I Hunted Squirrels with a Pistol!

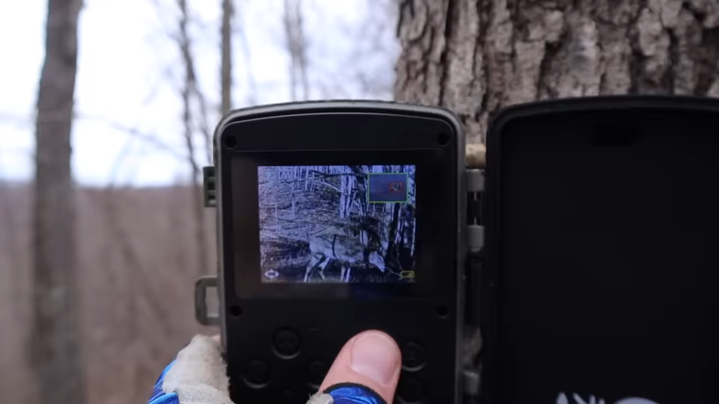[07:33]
Nah, it looks like it's just a doe. That's okay though. Trap number two, unfortunately there's nothing in it.